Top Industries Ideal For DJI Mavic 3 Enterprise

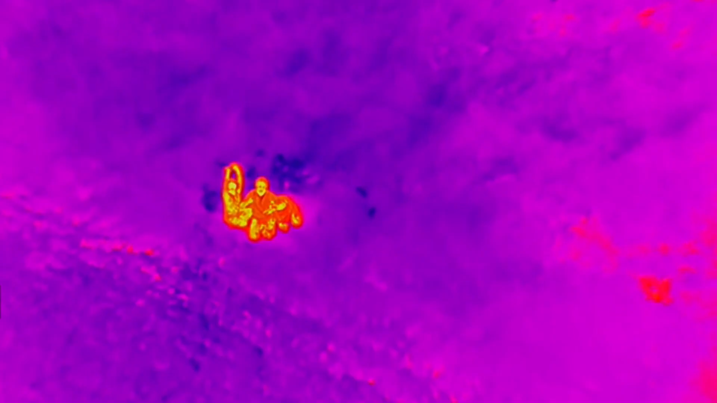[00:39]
the enterprise drones are now being used in a combination of more complex strategic uses.
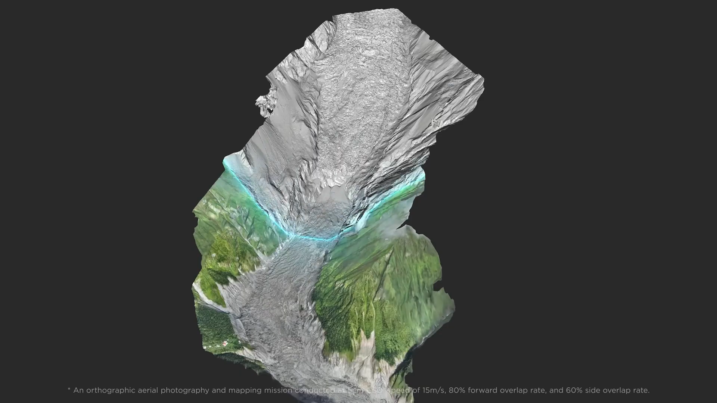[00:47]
A quick mapping mission and deployment will enable you to get a high resolution map or terrain model,
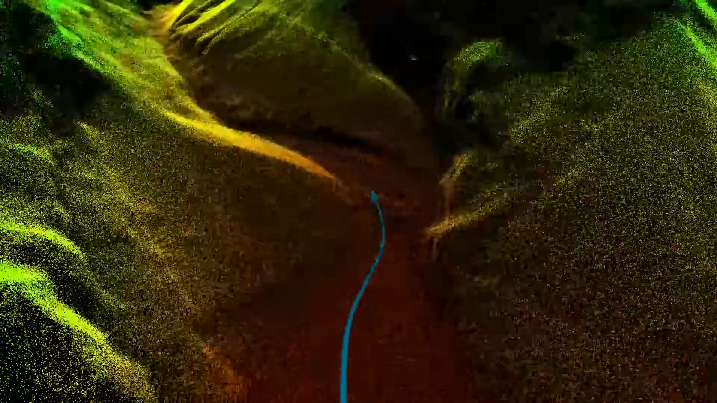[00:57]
This can assist in visually showing possible
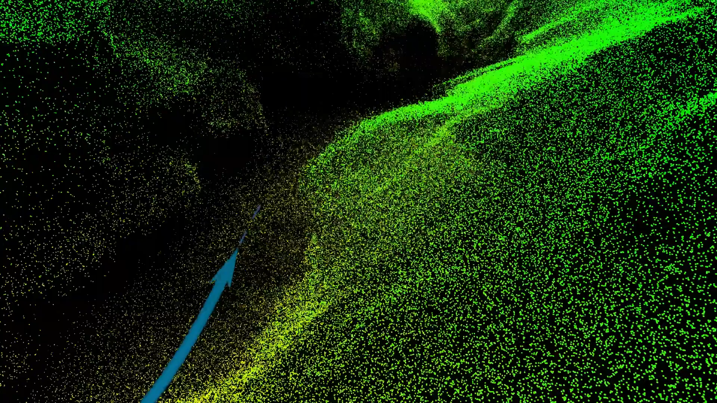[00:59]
to reach locations for ground teams or to help spot areas that can land rescue helicopters.
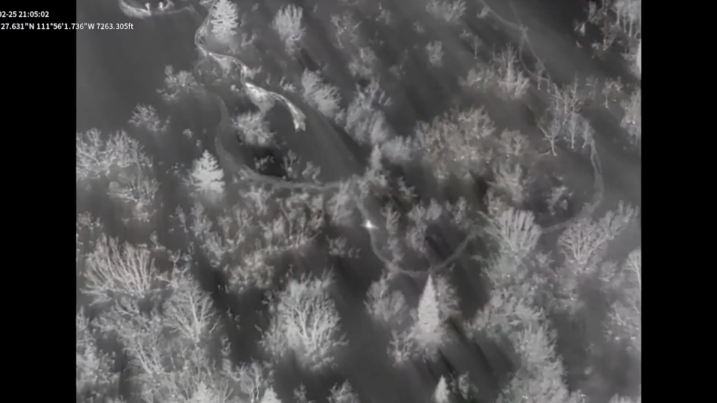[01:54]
the thermal camera picked up his heat signature and then was able to hover over that location to guide rescuers to his exact position.
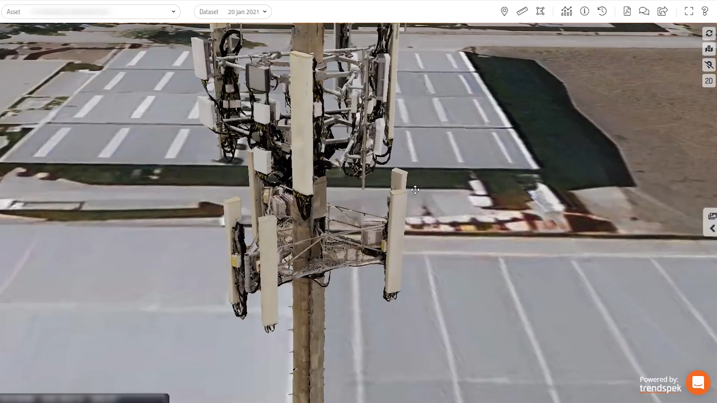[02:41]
It uses GPS coordinates and elevations captured in the drone image to create
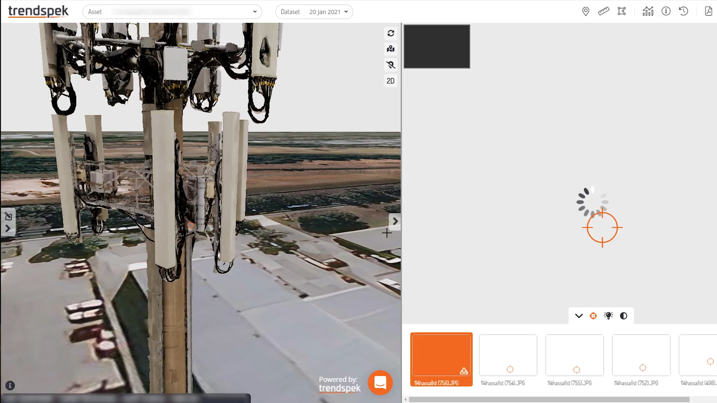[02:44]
detailed models to show exactly where the problems are geographically and in relation to the structure of the area.
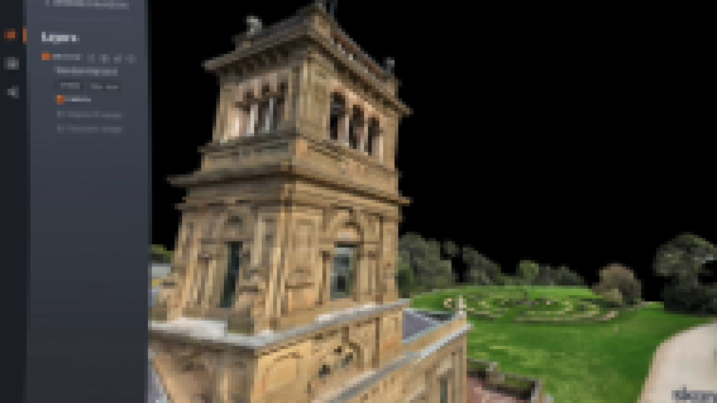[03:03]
The mansion, which is a heritage-listed building, requires a comprehensive inspection to determine the damage and which areas require restoration and maintenance.
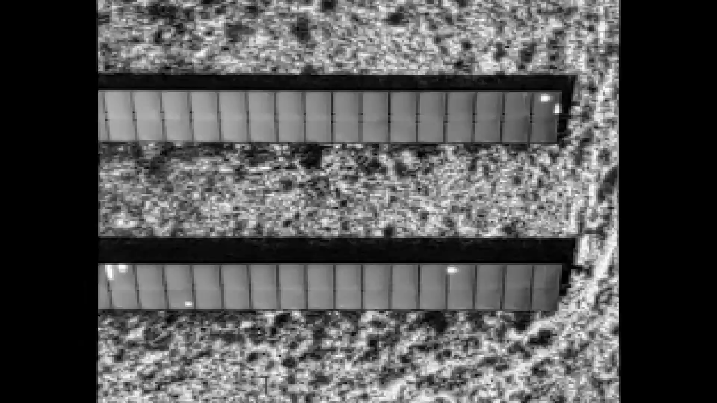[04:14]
damaged parts of the panels that could then affect the overall efficiency of the plant.
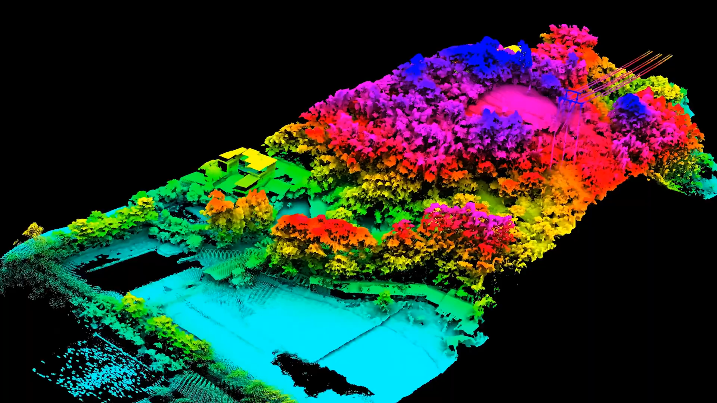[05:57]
Even when looking to expand into new areas, the LiDAR capabilities can be used for exploratory purposes when looking to expand
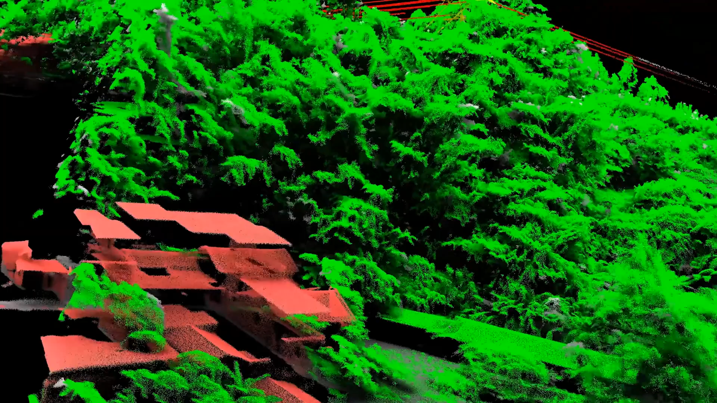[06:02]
or to investigate potential new sites.
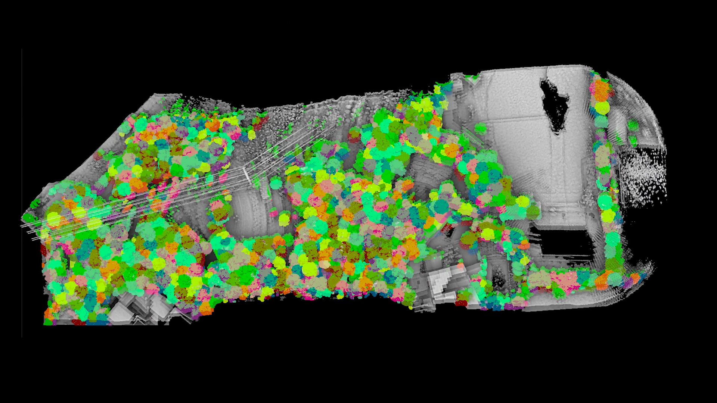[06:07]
Due to the nature of the technology, LiDAR can penetrate through vegetation canopies and capture point cloud
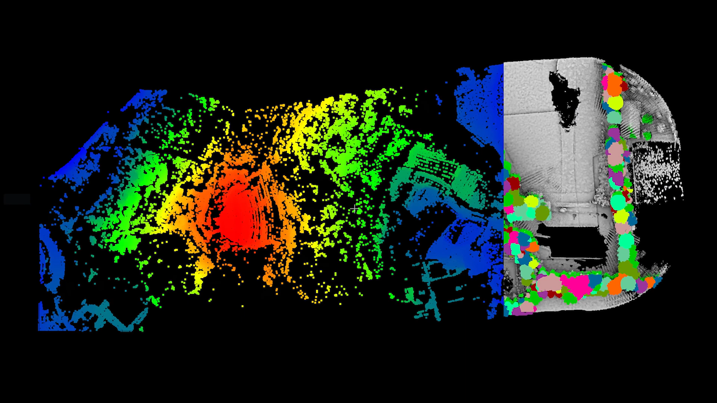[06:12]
data of the terrain under the canopy to assist in exploration and for planning purposes.
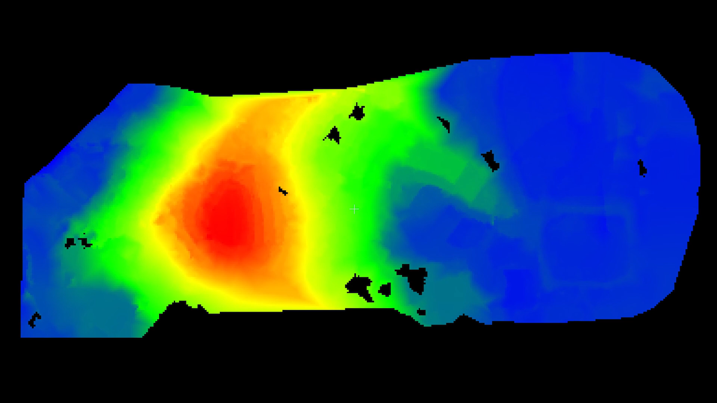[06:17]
The ground surface data can also be extracted to generate a highly
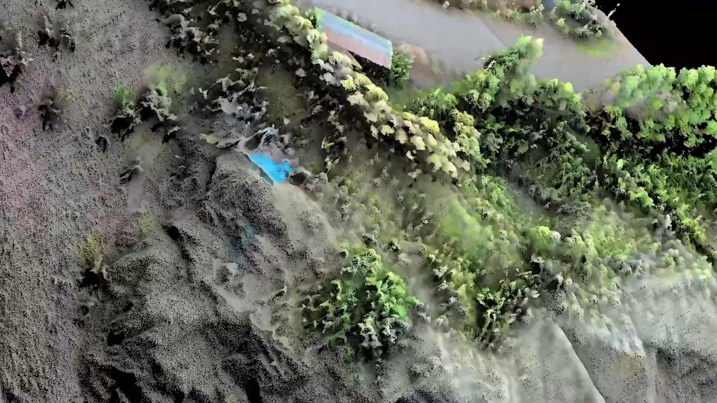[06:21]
accurate digital elevation for topographic maps.
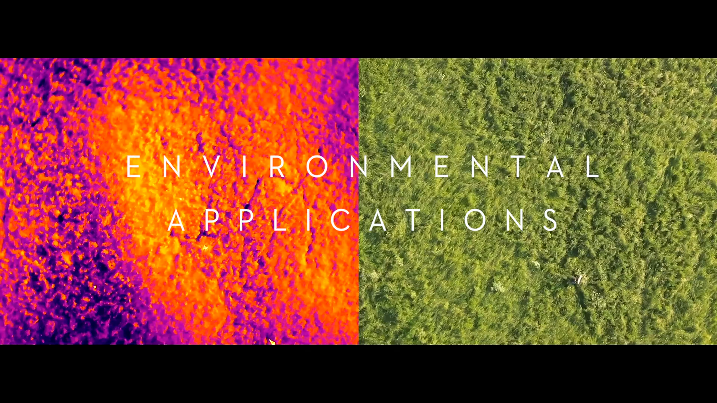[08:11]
Drones equipped with thermal and zoom cameras like the Mavic 3 Thermal,